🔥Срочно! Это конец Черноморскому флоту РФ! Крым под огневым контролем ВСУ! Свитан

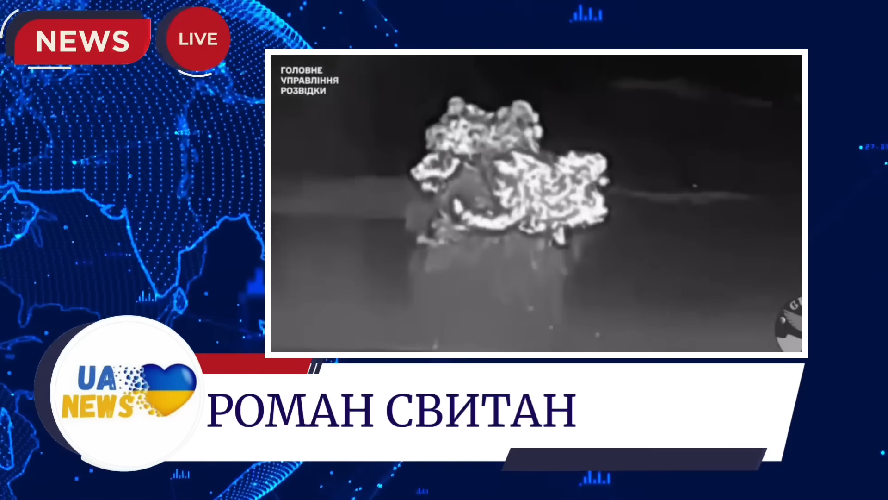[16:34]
Долго подготавливались у них есть 13-я так называемая группа, которая занимается этим вопросом. Где-то до десятка, скорее всего, Магур было использовано, шесть ударило в борт и в корму. Корабль наклонился на корму и затонул, затонул вместе с экипажем. Причем уничтожение экипажа и корабля это еще и выполнение общей